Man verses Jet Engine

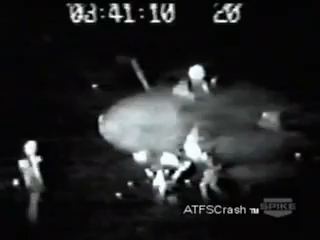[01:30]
Watch again as J.D. moves in front of the engine.